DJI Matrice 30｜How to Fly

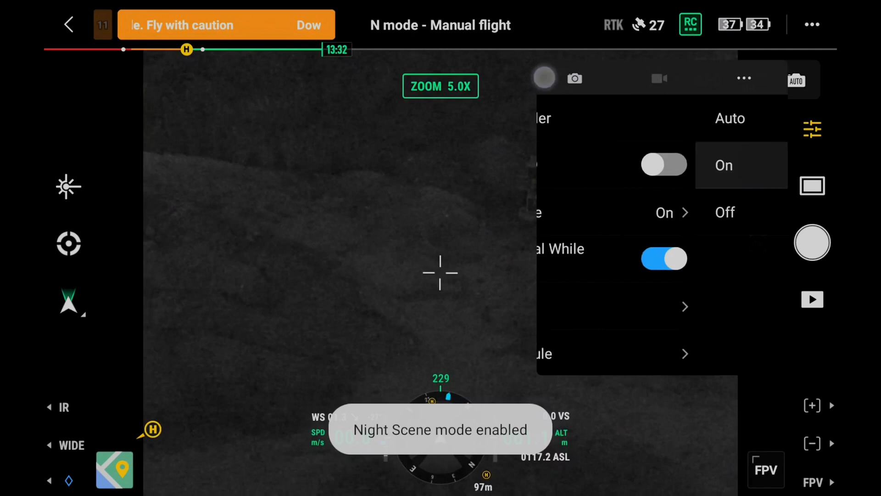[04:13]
When lighting conditions are bad, the camera will automatically switch to night mode. The purpose is to make full use of more light to improve the low light performance.
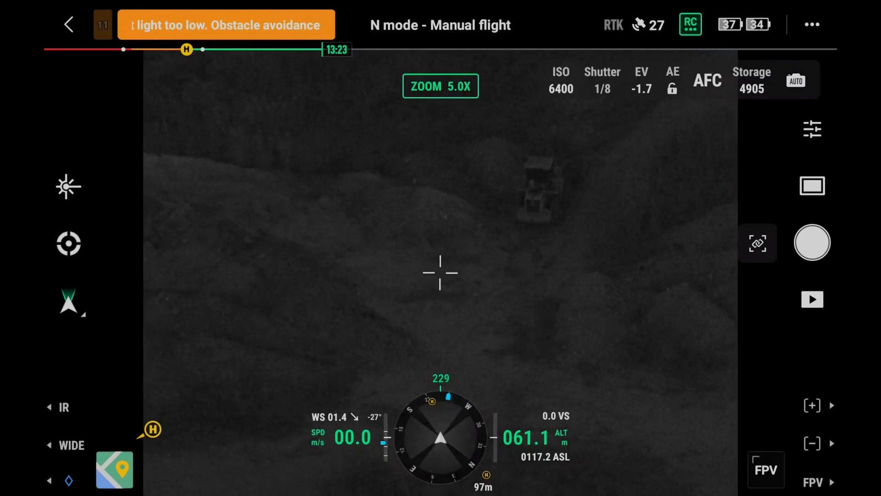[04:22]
In Infrared mode, use the Spot Meter function to tap and measure the temperature at any spot on the screen. Use the Area Measurement function to select the area of interest and move it freely.
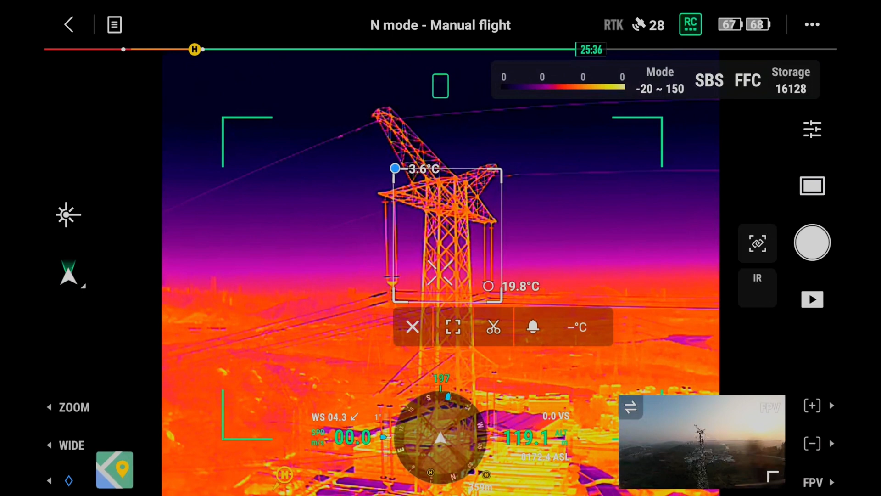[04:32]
The highest, lowest temperatures of the area will be displayed on the screen. In addition, you can set the high temperature alarm function as needed.
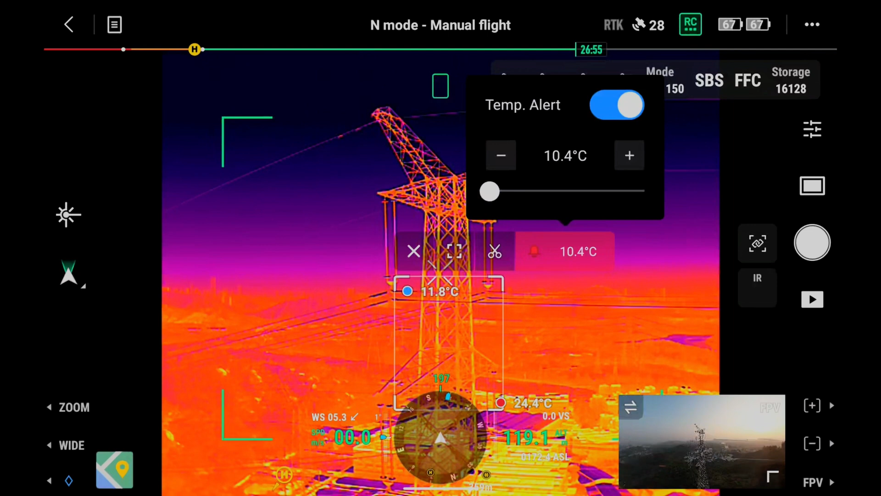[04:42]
Tap the pallet and isotherm icon.
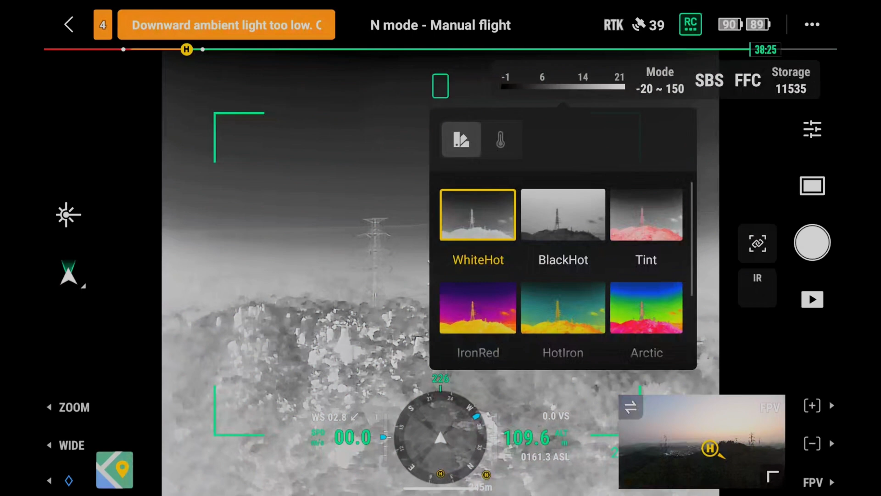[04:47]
Adjust the pallet based on scenario needs. Hot swapping battery.